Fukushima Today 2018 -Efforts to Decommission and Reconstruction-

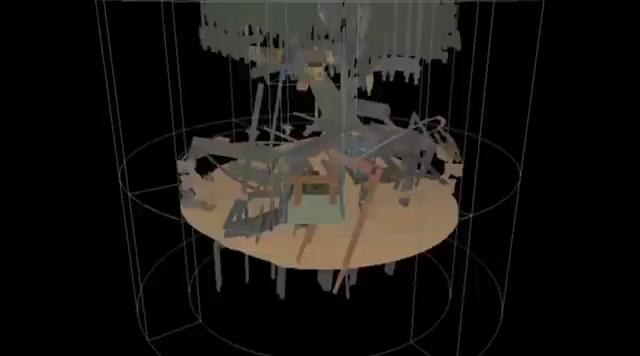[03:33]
Furthermore, a three-dimensional image reconstruction had clarified the relative positions of structures.